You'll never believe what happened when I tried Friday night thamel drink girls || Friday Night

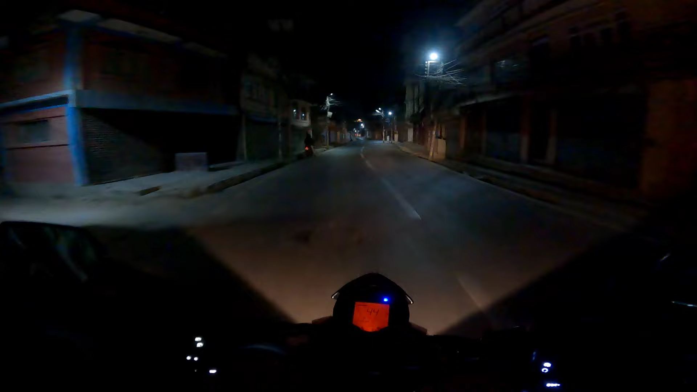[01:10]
जाडो बढेको छ अहिले चाहिँ भनौँ न काठमाडौँमा होइन, धेरै नै जाडो छ. यतातिर सुनसान भए पनि होइन, थमेलमा चाहिँ अब सुनसान हुँदैन भनौँ न.
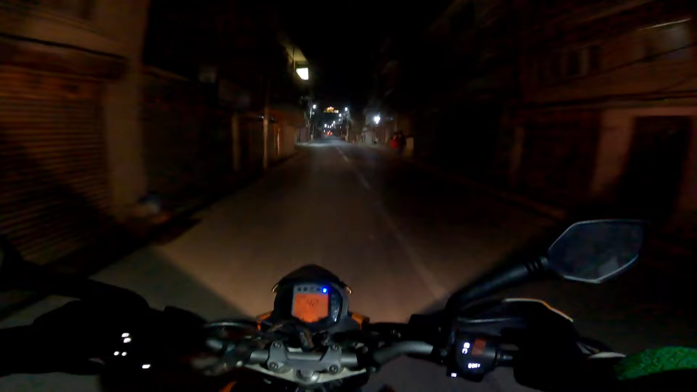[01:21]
यस्तो जाडोमा पनि मान्छेहरू चाहिँ भइरहेको हुन्छ होइन. ल अहिले त बत्तीहरू है, पहिला चाहिँ बत्ती बल्दैन थियो, अहिले चाहिँ बत्तीहरू यस्तो बाटोमा दामी बलिरहेको छ है.
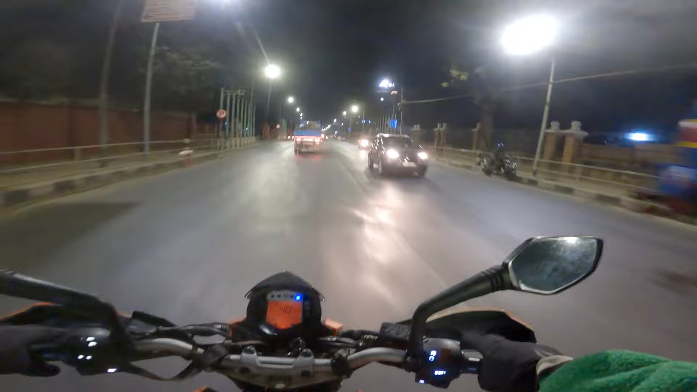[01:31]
ललितपुरको मेयरले बत्तीको सहर भनेर चाहिँ ललितपुर मात्रै चिन्छ भन्दै थियो होइन. यसमा पहल गरिरहेको थियो होइन बालन सरले पनि यस्तै गर्नुभयो भनौँ न होइन.
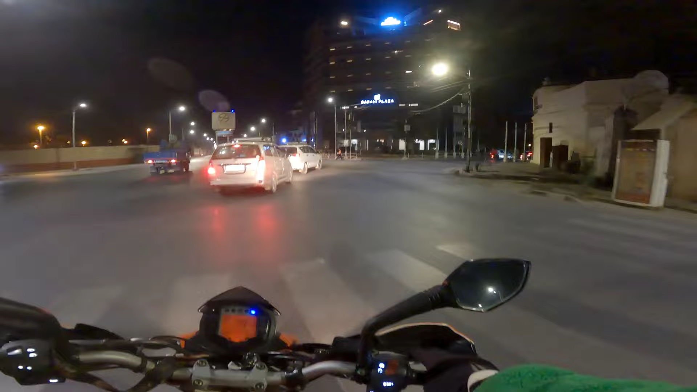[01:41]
पति बाल्नु भएको छ होइन. है अब गेटमा चाहिँ यो गेटमा चाहिँ चेकिङ हुन्छ होइन, मापा चाहिँ चेकिङ हुन्छ.
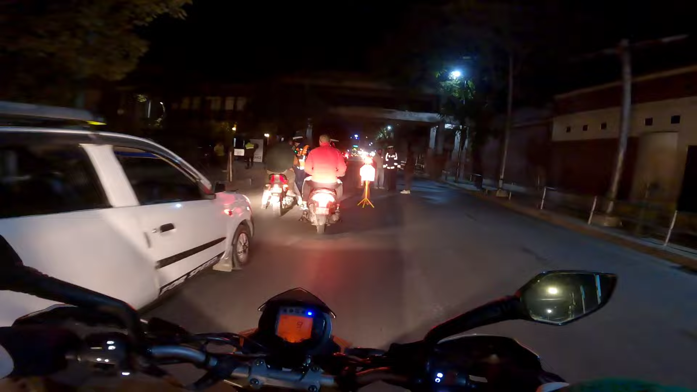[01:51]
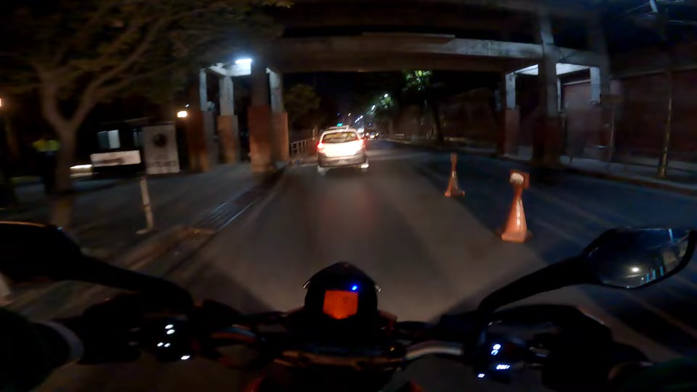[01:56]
उहाँले चाहिँ मलाई चेकिङ गर्नु भएन होइन. अनि अब
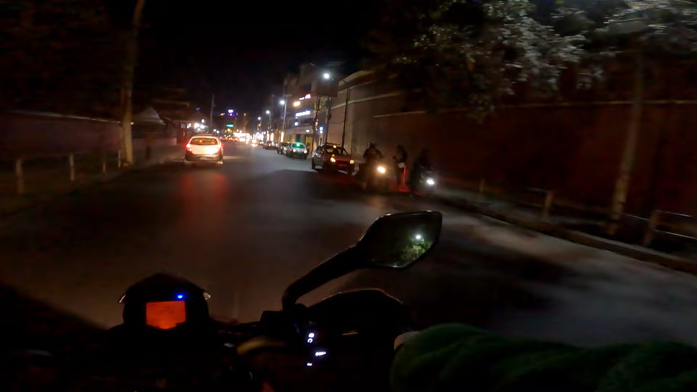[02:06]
यस्तै हो यतातिरको माहौल होइन. अब हामी ठाउँमा आइपुग्यौँ होइन, कस्तोसम्म होला होइन हेरिहालौँ. पहिला यता पठाओ ब्रदरहरू बस्थ्यो अरे, अहिले त बस्न नदिँदो रहेछ.
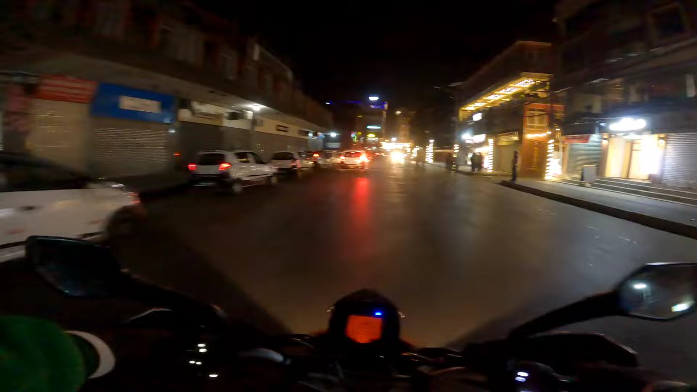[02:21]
अलिअलि यता बस्दो रहेछ मैयाहरूसँग.
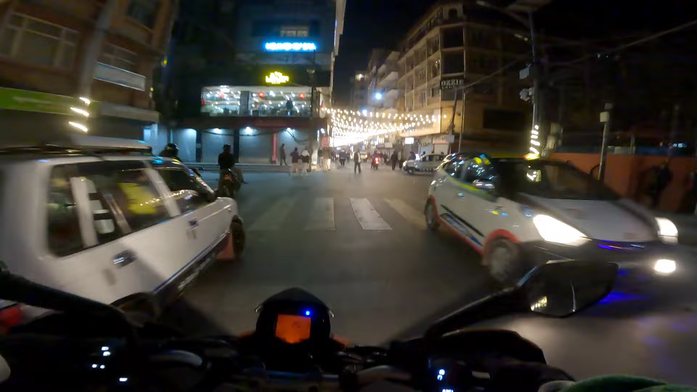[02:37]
अब 12 मात्रै बजेको छ खासै, अहिले त मान्छे त्यति आउँदैन.
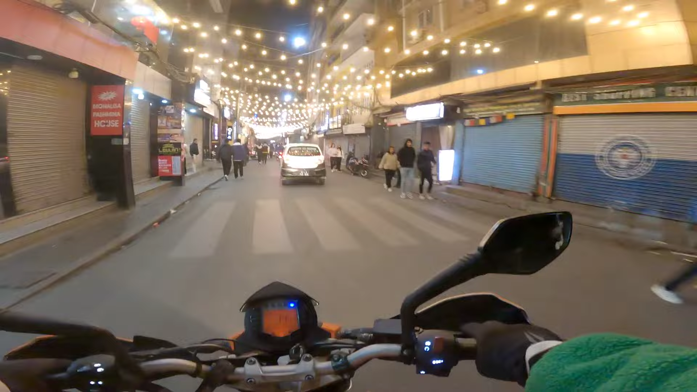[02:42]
12 भनौँ न 1-2 बजे उता चाहिँ मान्छे हुन्छ भनौँ न. ट्याक्सीहरू चाहिँ भिड ल हेर, सिस्टर त अति माथि रहेको छ, त्यो ठोकिन्छ होला.
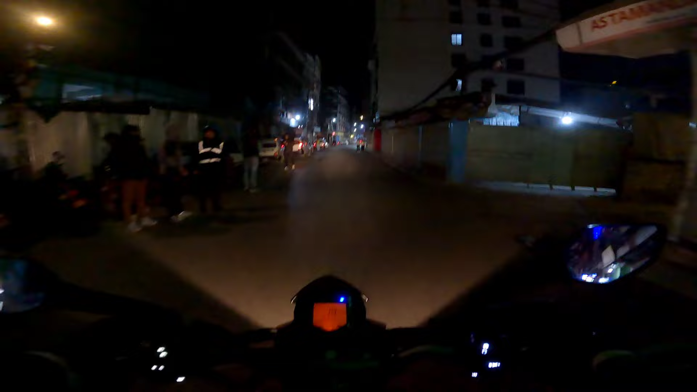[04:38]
गर्दै पनि होला आज होइन जाडो चाहिँ त्यही भएर अति बढेको छ त्यही पनि भएर पनि होला यस्तो भएको होइन कुनै मान्छे छैन
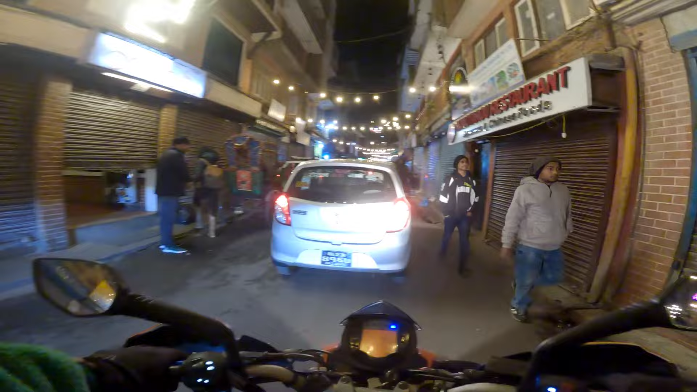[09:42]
तान्दैछ एलओडी त क्राउड हुने भइहाल्यो नि, चलेकै यही हो।
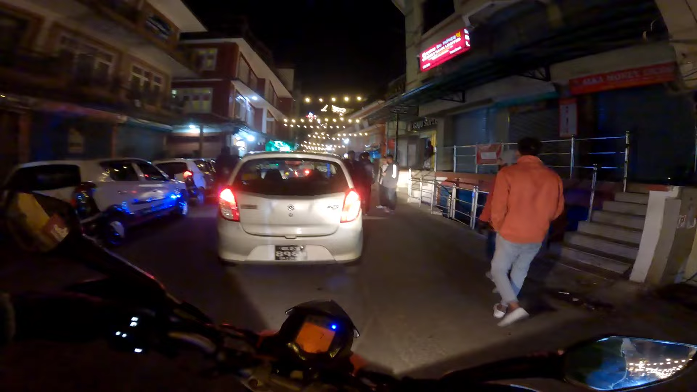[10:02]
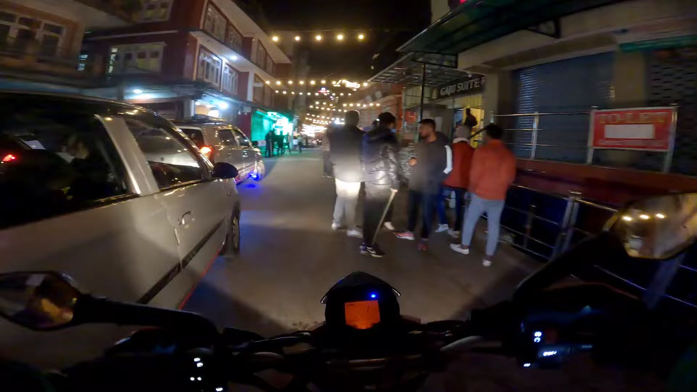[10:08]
तर आज सधैँ जस्तो चाहिँ छैन क्या।
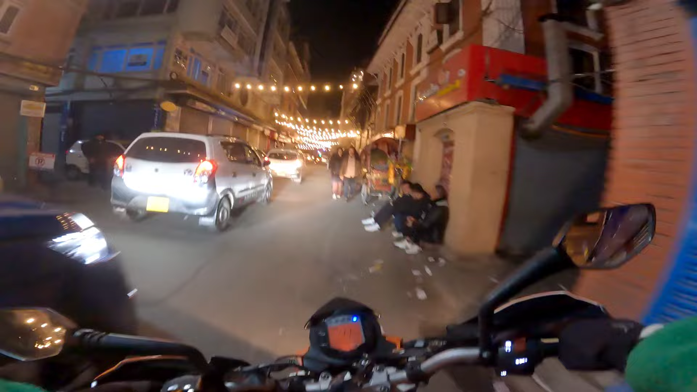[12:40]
पनि आज त सुनसान छ, जाडोले होला सायद।
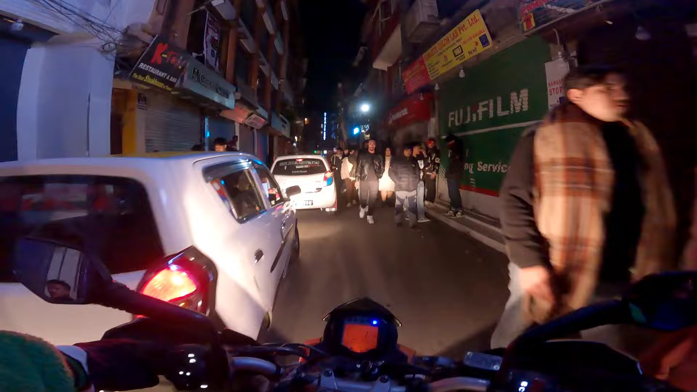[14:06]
कस्तो जाम भएछ अहिले त, ल मान्छेहरू सब निक्लिनु थाल्यो क्लबबाट।